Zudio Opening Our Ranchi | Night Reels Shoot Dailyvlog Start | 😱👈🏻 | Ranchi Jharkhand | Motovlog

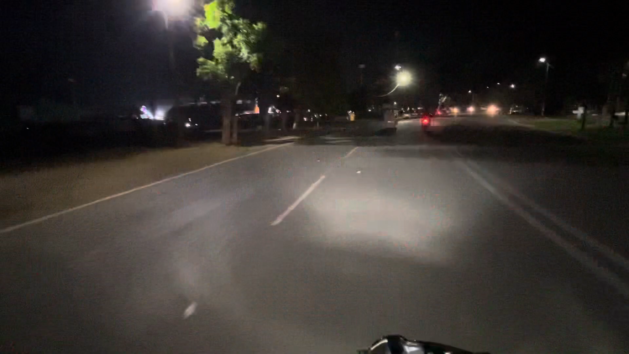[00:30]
और यहाँ मोरावदी में लगा हुआ है इंटरनेशनल मेला जिसमें बहुत कुछ बना हुआ है यार।
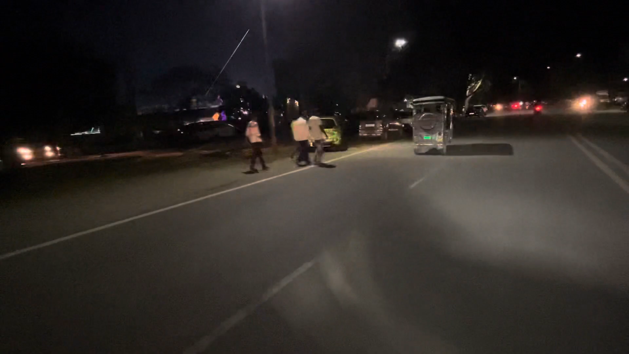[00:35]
यहाँ से मुझे बुर्ज खलीफा ही दिखा, बस देखो रिएक्शन।
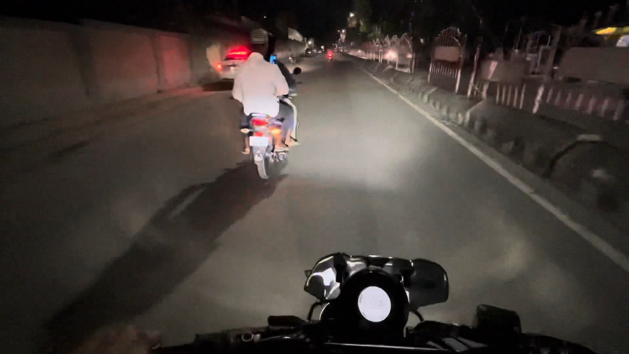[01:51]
पमेरियन, बस बारिश ना आए प्रभु। और हम लोग पुलिया रोड में बने हुए हैं, वाइब ही वाइब है।
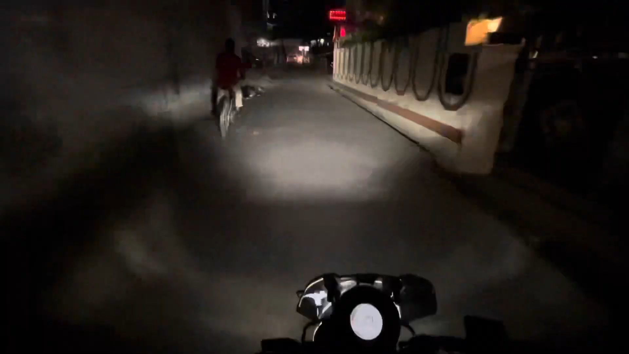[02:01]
इसी के साथ हम लोग चटरी तालाब के सामने पहुंच गए हैं, अब यहाँ से लेंगे नगर निगम, पुराना वाला नगर निगम ऑफिस, फिर थड़क से पहुंच जाएंगे हम लोग मोरावादी।
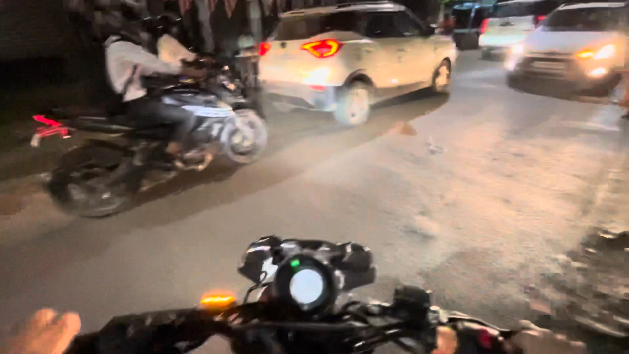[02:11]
तो जो रांची में और उनको ये शॉर्टकट्स नहीं मालूम तो फिर रांची में रह के कोई फ़ायदा नहीं।
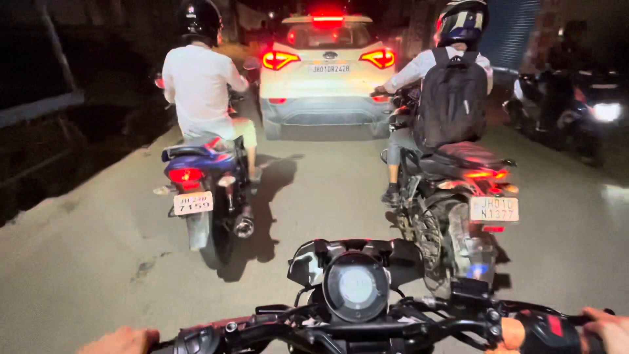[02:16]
और इसी के साथ मोटो ब्लॉगिंग को कंटिन्यू करते हैं। वो
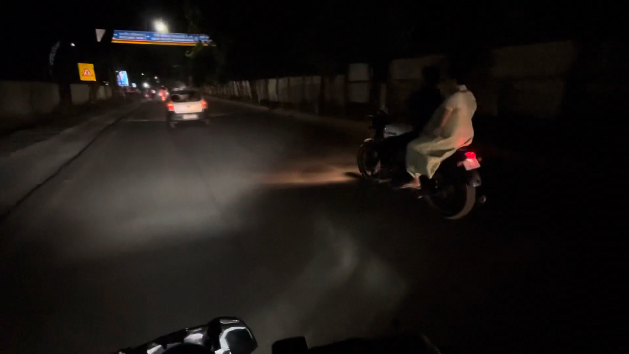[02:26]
देख रही थी भाभी जी, देख रही थी भाभी जी, नमस्ते। और यहाँ मोरावदी में लगा हुआ है इंटरनेशनल मेला जिसमें बहुत कुछ बना हुआ है यार।
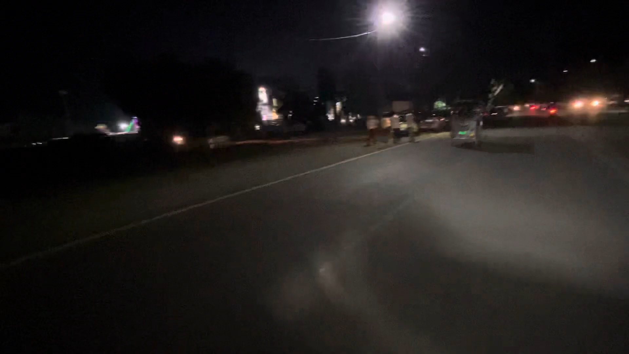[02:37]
यहाँ से मुझे बुर्ज खलीफा ही दिखा,